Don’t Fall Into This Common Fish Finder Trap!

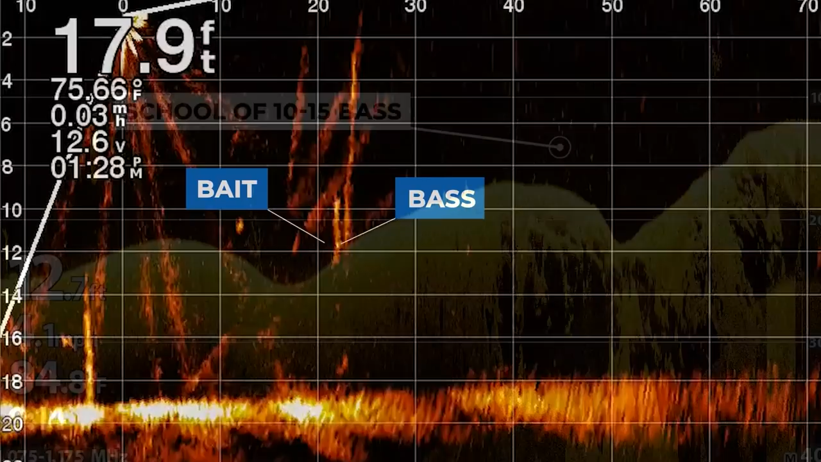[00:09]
On screen: depth 17.9 ft, water 75.66°F
Whether you're using 2D sonar, down imaging, side imaging, or forward-facing sonar,
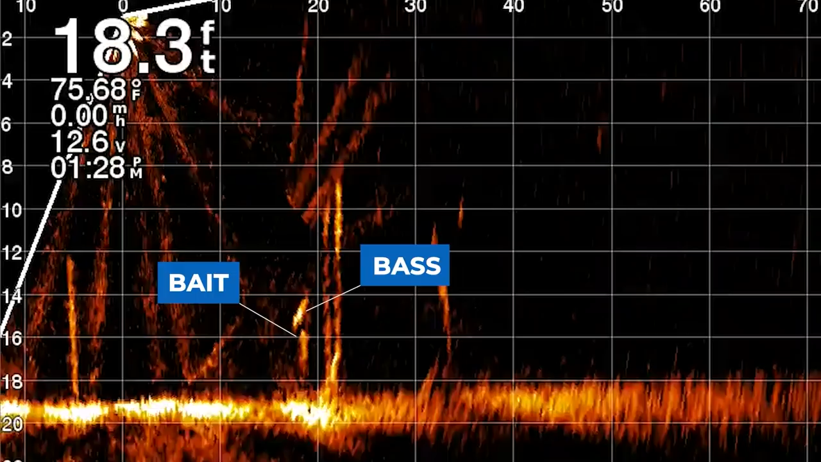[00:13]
On screen: depth 18.3 ft, water 75.68°F
all of these views allow you to identify if there are fish on a specific spot away from the shoreline out in the middle of the lake.
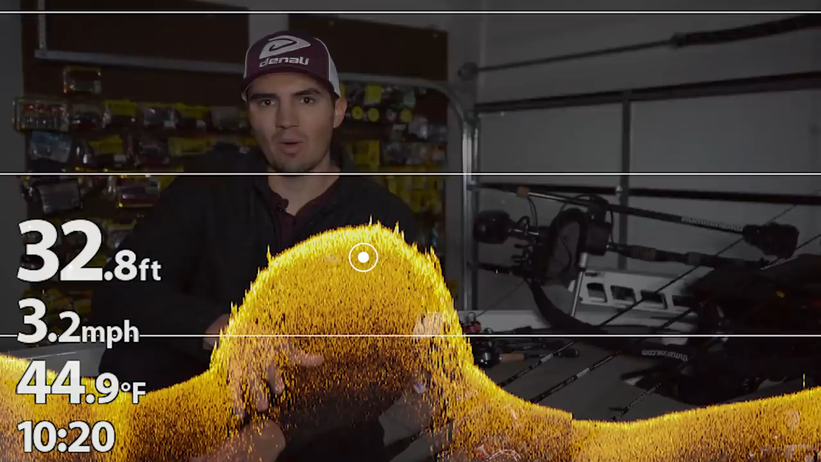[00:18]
On screen: depth 32.8 ft, water 44.9°F, speed 3.2 mph
However, there are actually times when bass won't show up on a fish finder on any of the views I just mentioned,
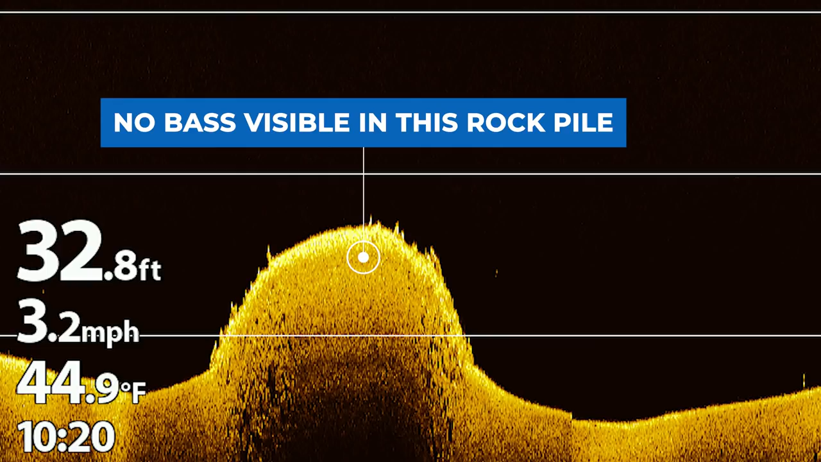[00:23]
On screen: depth 32.8 ft, water 44.9°F, speed 3.2 mph
and you can actually catch fish off spots without seeing any fish on your electronics.
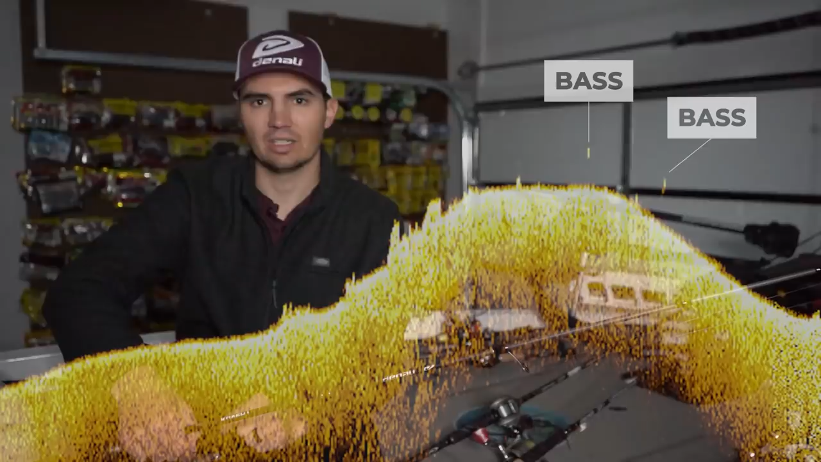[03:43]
If you're lucky, you might be able to spot one smallmouth sticking up over the top of those
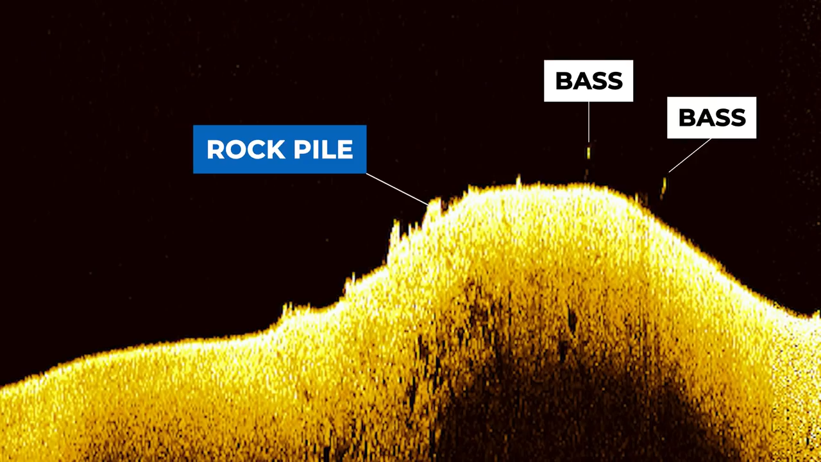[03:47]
rocks and you'll see one dot over the top of a rock pile.
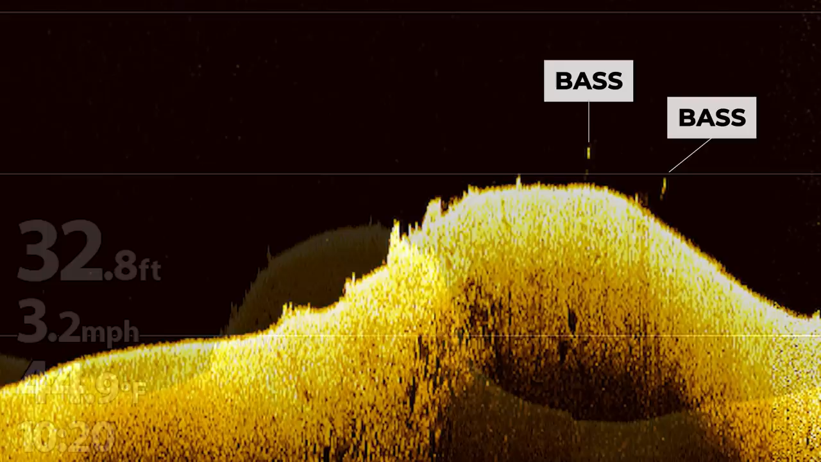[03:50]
On screen: depth 32.8 ft, speed 3.2 mph
But more often than not, you just need to actually identify the rock piles with side imaging, then pull up and make a handful of casts.
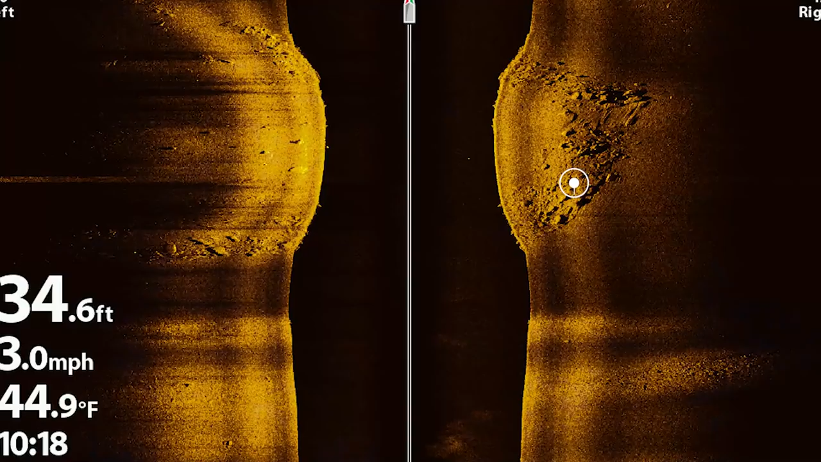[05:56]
On screen: depth 34.6 ft, water 44.9°F, speed 3.0 mph
Instead, I'm just using the side imaging function to graph good-looking rock piles,
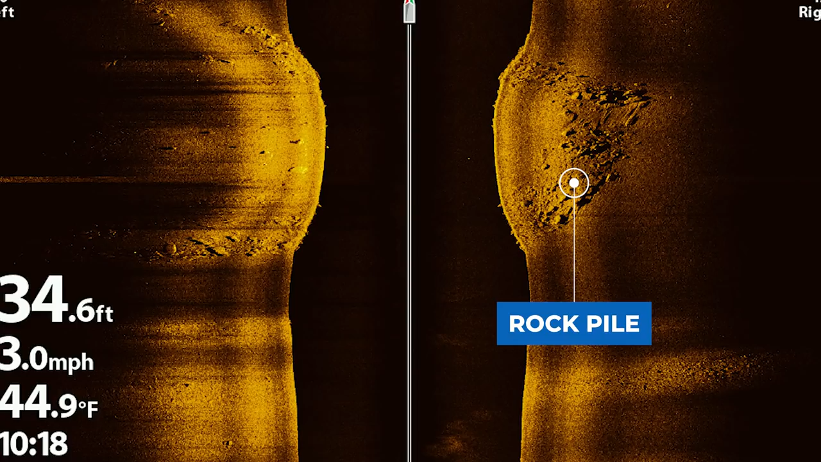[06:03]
On screen: depth 34.6 ft, water 44.9°F, speed 3.0 mph
see if there's fish or see if there's rock down there and then use my bait to identify if there's fish there. Again, not using my electronics to actually see the fish.
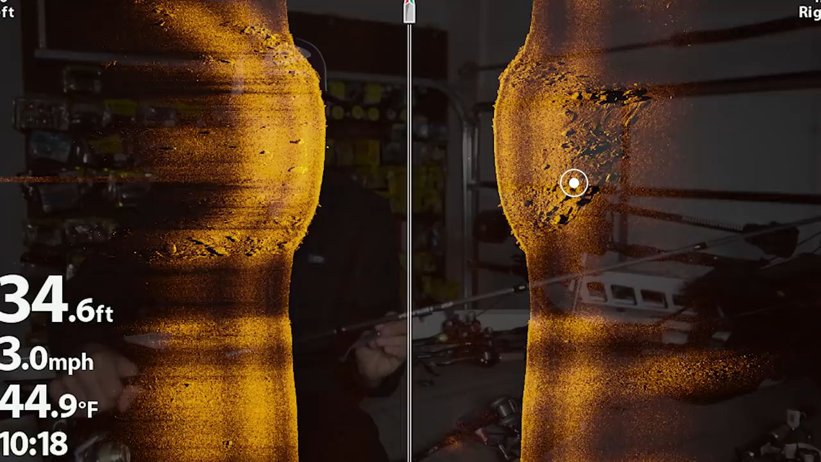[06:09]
On screen: depth 34.6 ft, water 44.9°F, speed 3.0 mph
This is something that may throw off a lot of guys because you might expect that you need to use your fish finder to actually see fish before you start fishing, but that's not always the case.
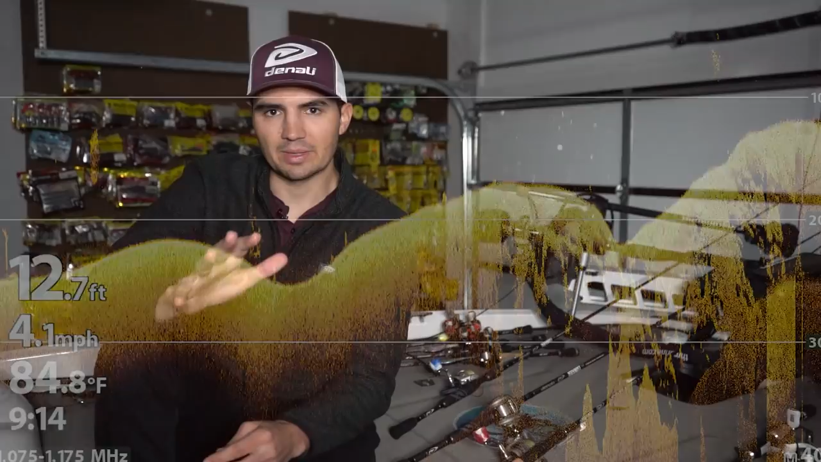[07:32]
On screen: depth 12.7 ft, water 84.8°F, speed 4.1 mph
But the key to making me stop on an offshore spot is usually the presence of bait fish or the presence of bass that I can actually see on my screen. However, the exception to that rule is when I'm fishing around rock piles. Again, rock piles are basically piles of rocks.
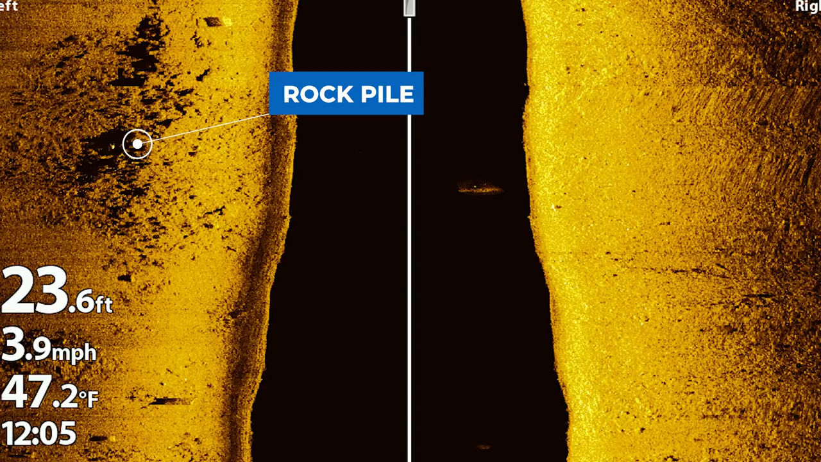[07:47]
On screen: depth 23.6 ft, water 47.2°F, speed 3.9 mph
They're right on the bottom of the lake and bass will tend to get really tight to the bottom in those rock piles to use those rocks to ambush bait fish that are swimming around.